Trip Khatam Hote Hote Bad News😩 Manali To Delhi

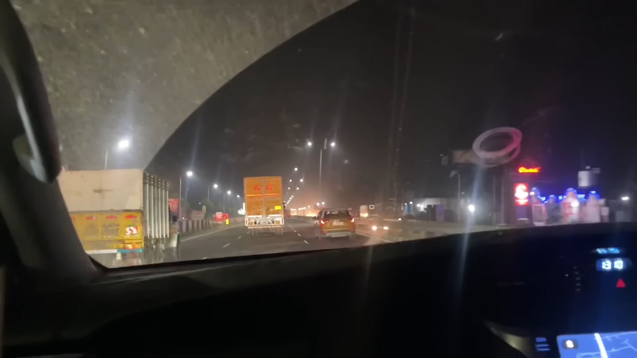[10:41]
देख कैसे पागल होकर चला रहा। वाइट दे डिपर और कटी कट मार रहा। खैचू खैच जा रही गाड़ी भाई।
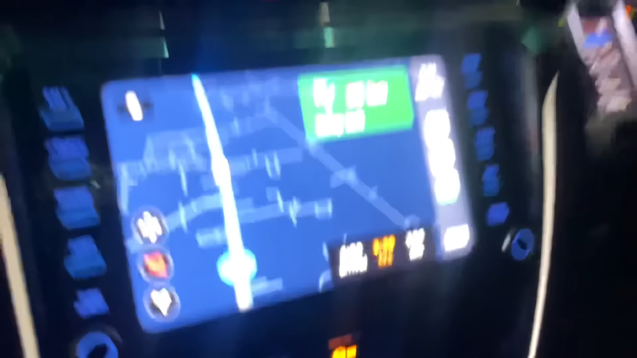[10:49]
फिर भी अभी इतना टाइम बच रहा, देख लो इतने बजे का। और भाई रे ले भाई देख लो चोरे की।
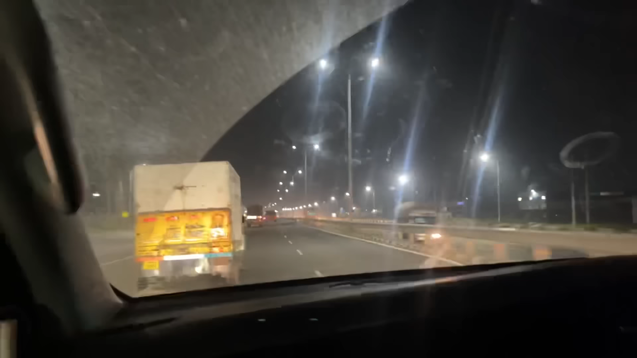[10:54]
और ये कितने चल रही है गाड़ी, देखो तो सही जरा।